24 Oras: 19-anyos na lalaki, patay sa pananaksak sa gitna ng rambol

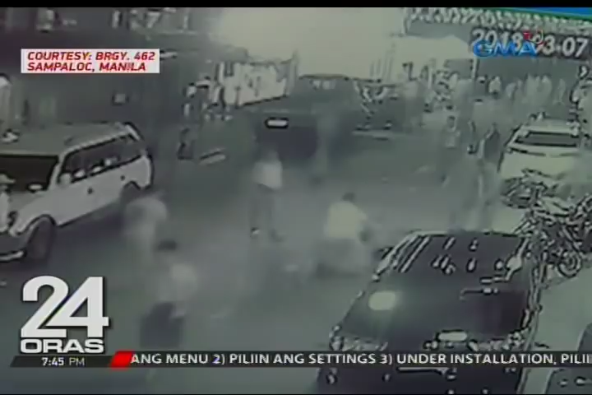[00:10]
May ilang pang nakihalo sa gulo. Sa isa pang angulo ng CCTV, makikita ang tindi ng upakan ng mga kabataan. Matapos ang ilang saglit, humupa ang tensyon.
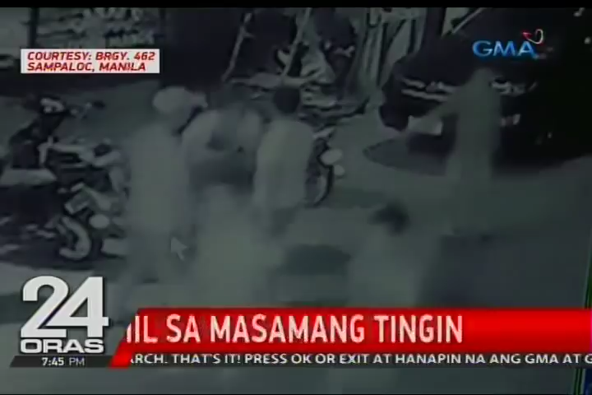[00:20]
Pero ang isang lalaking ito, makikitang tila may iniinda sa isang tabi. Tila may dugo na rin ito sa t-shirt. Matapos siyang kausapin ng ilang kasama, bigla siyang mapapaupo at tuluyan ng mapapahiga.